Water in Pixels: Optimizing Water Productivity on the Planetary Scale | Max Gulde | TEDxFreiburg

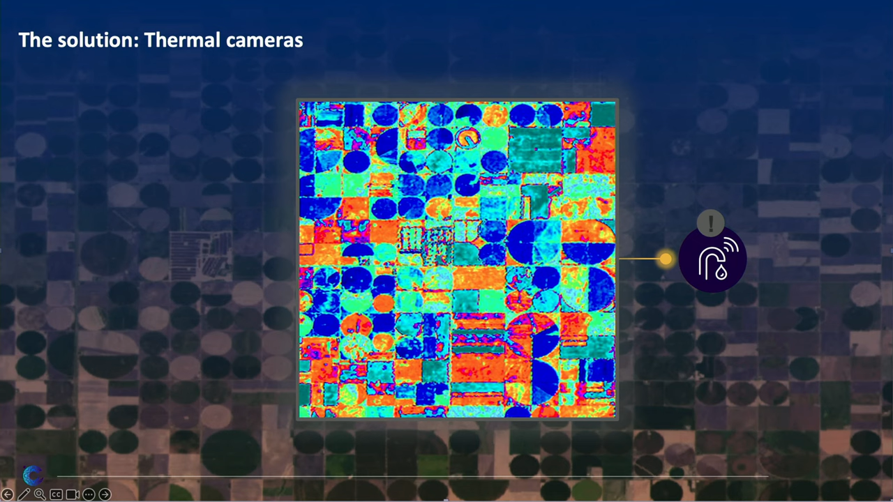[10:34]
So this is a thermal infrared image of this part, and blue images means it's colder, and red images means it's hotter. Okay? And what you can see is the following. First of all, we see interfield variations, but we also get a look at which plants are actually stressed versus which are not stressed, which plants have the fever, which plants are healthy.